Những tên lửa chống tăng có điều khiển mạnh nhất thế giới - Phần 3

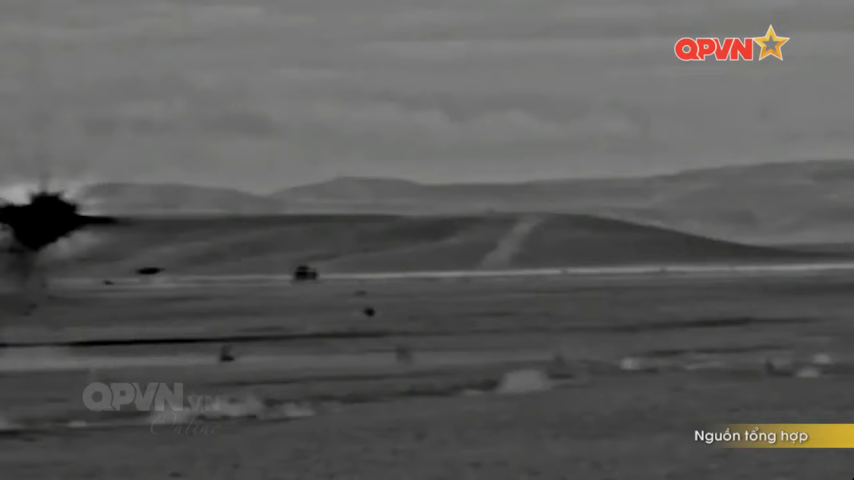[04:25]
Nhà sản xuất nhấn mạnh rằng khả năng của nó đủ để tiêu diệt các phương tiện xe bọc thép hạng nặng,
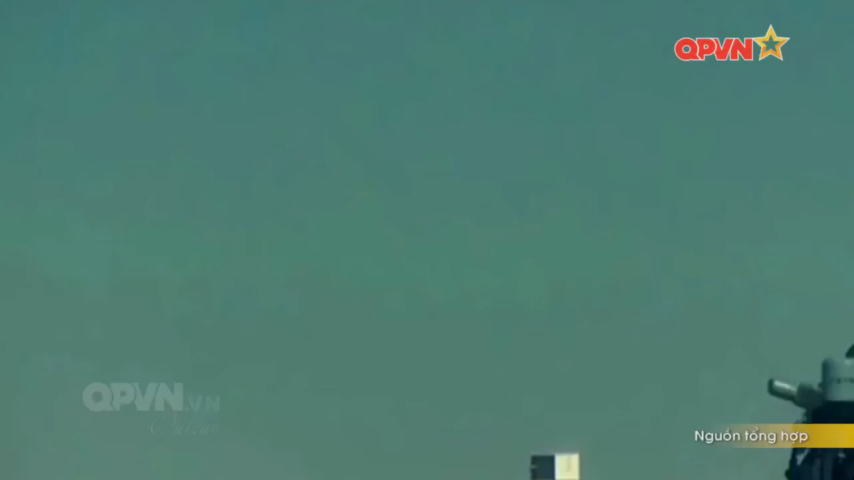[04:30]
phá hủy hệ thống công sự ẩn nấp,
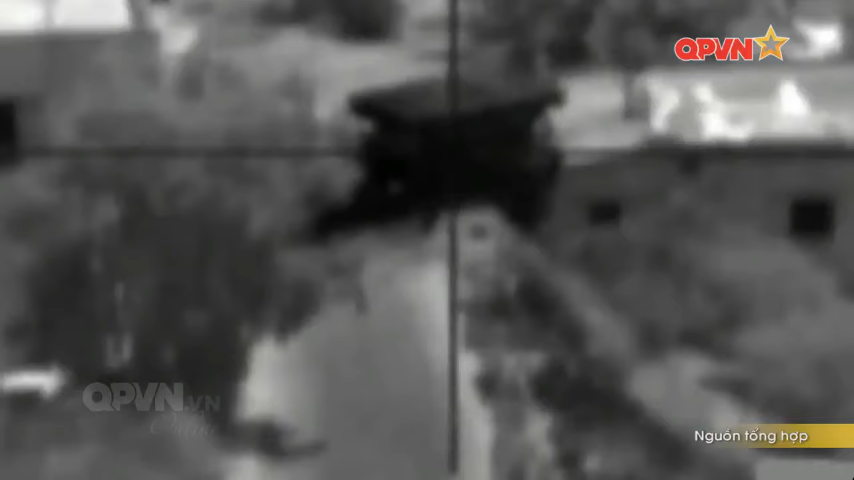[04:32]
hầm hào của địch và tiêu diệt sinh lực địch. Tên lửa này có thể xuyên lớp bê tông cốt thép dày khoảng 20cm và phá hủy hệ thống vật cản.
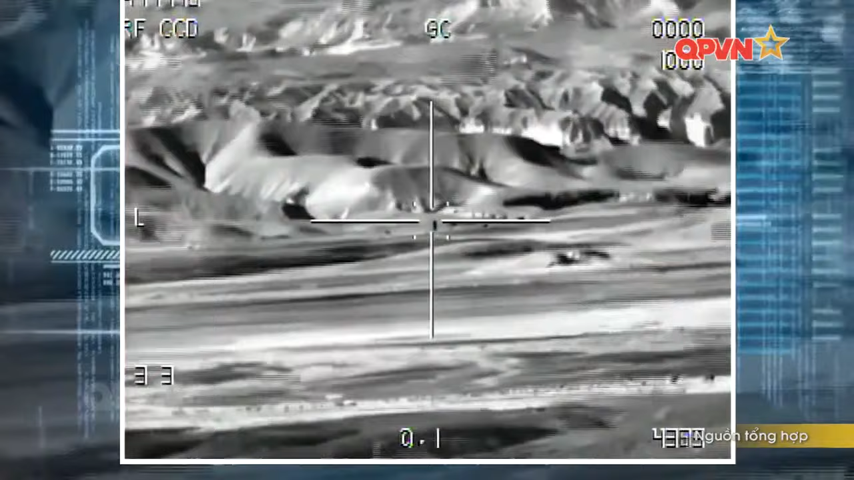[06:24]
Đi kèm với đầu đạn mới là một đầu dò đa băng tần mới với cảm biến tầm nhiệt lẫn cảm biến hình ảnh màu HD,
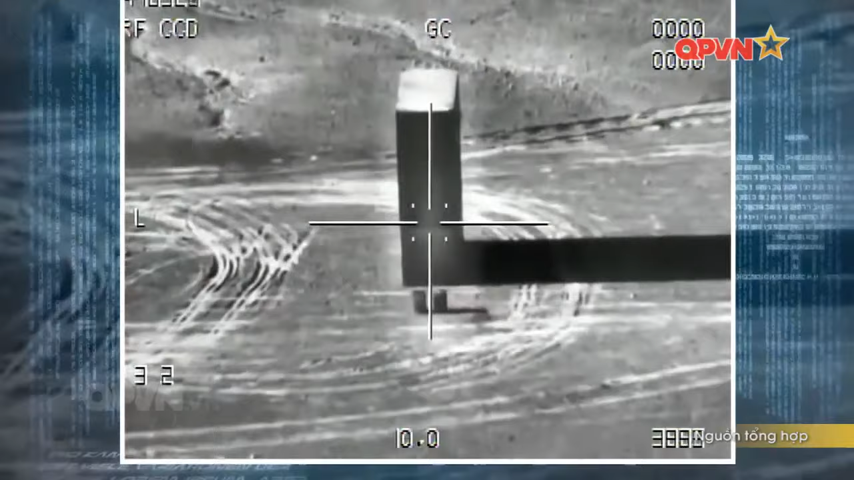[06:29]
tăng cường khả năng theo dõi mục tiêu chính xác hơn,
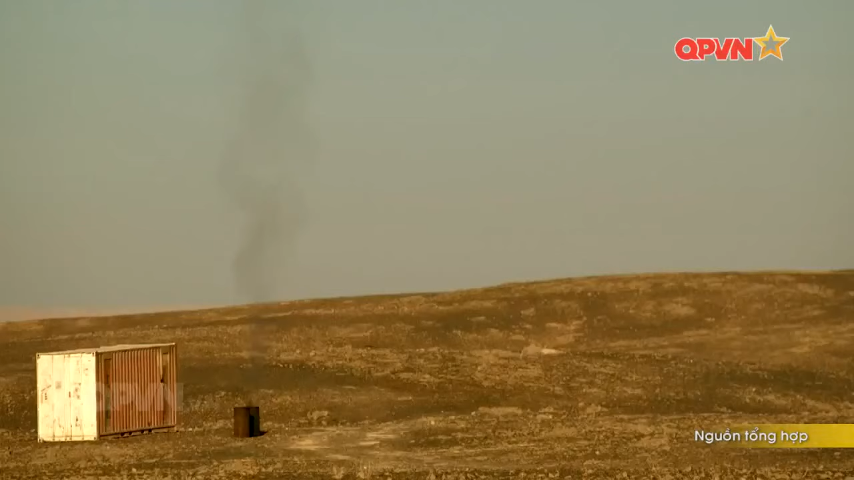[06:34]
thậm chí có mục tiêu phức tạp và ẩn nấp sau chứa ngại vật.
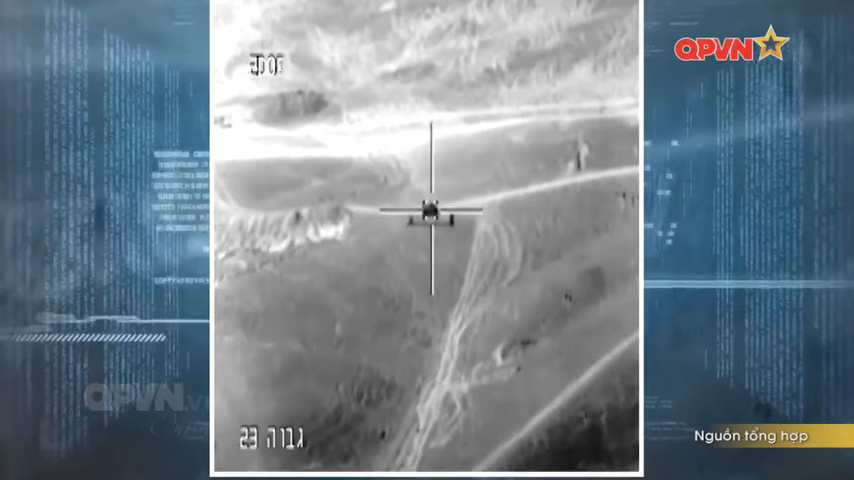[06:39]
Đầu dò cũng được trang bị các hệ thống máy tính phức tạp với sự hỗ trợ của trí thông minh nhân tạo.